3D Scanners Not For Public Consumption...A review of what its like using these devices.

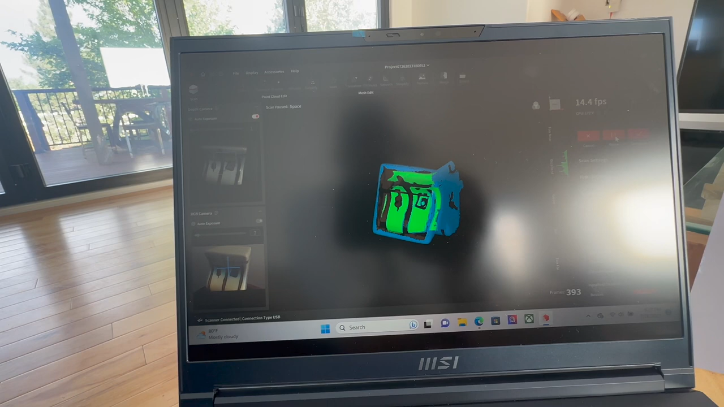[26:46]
has a fair amount of it's got some angles in it right but you can see that it's
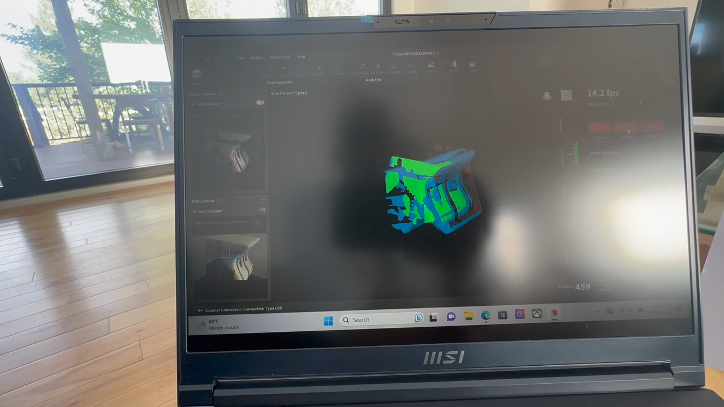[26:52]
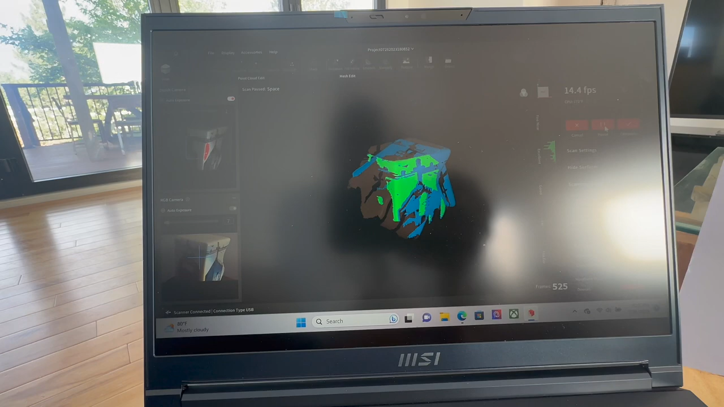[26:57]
doing okay it's not the best by any stretch of the imagination you would expect it